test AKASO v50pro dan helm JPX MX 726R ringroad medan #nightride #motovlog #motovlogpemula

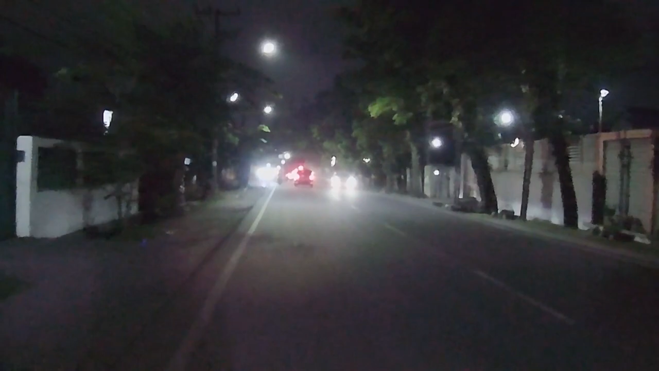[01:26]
tadi Gang Mangga tuh di sana belok kanan tapi kita karena mau tes nightlight
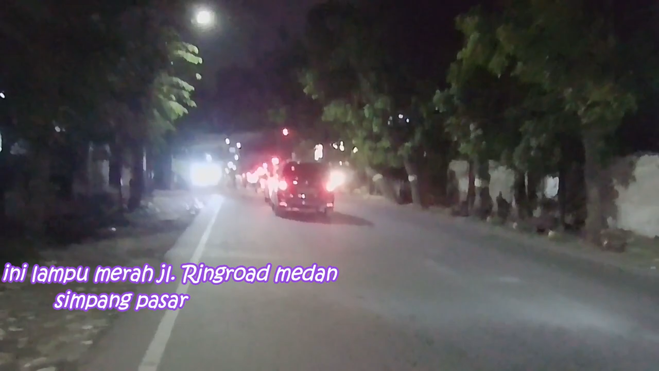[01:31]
biar ambil ruta terlalu panjang sedikit kita putering rosa ya lampu merah lampu merah dah biasanya saya paling benci lampu merah
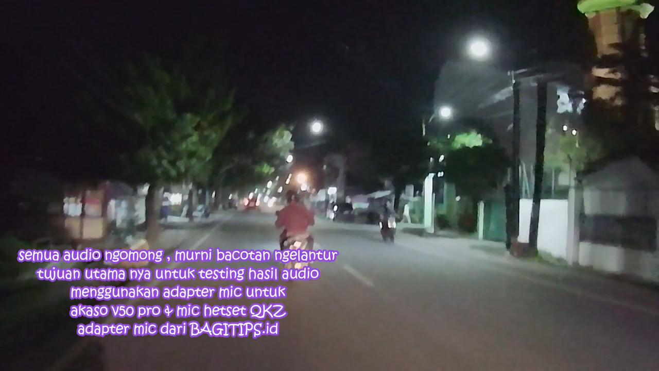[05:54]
ini lah gila jalan besar sunggal kalo temen-temen bilang sunggal itu dimana ya inilah jalan besar sunggalnya jalan utama sunggalnya nih